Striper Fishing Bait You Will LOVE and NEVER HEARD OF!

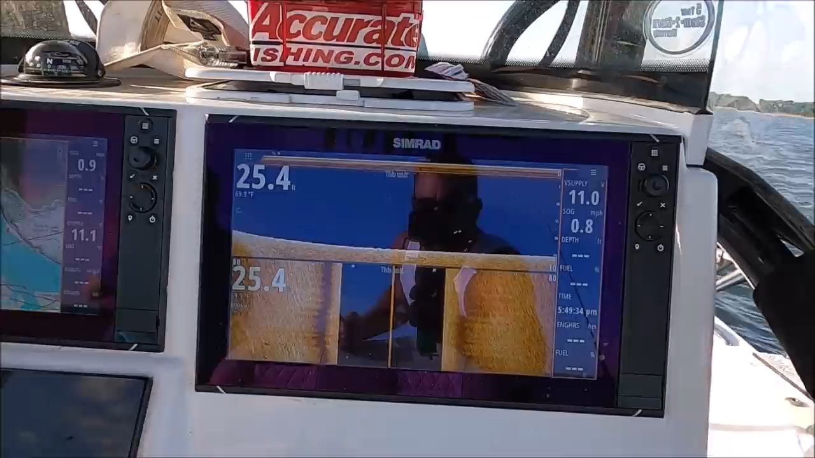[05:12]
On screen: speed 0.8 mph
nothing you know we have all our live baits out but in between that if my screen lights up I'm dropping one of these down and don't be afraid to put it down if you're only five six feet of water you can see here it worked it's deadly